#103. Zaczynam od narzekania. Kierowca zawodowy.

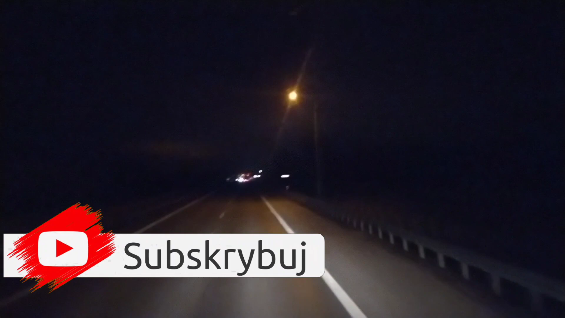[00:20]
Siódmy marzec. Godzina 5:00. Droga S8. Droga S8, tu się wyostrz, o, drogę zapomnij. Droga S8 i pędzimy na Wałbrzych. Tak jak wspominałem w poprzednim odcinku, załadowałem w piątek tylko 4 palety. Na Cersanicie opoczno,
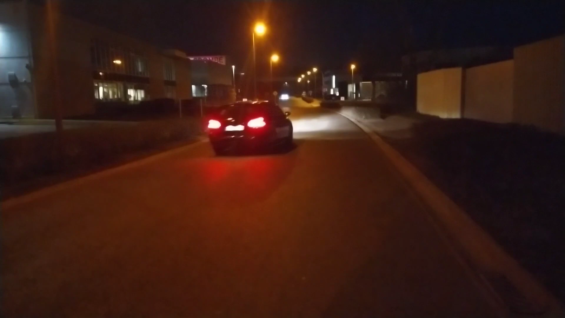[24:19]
I myślę, że się brama ta tu po prawej otworzy.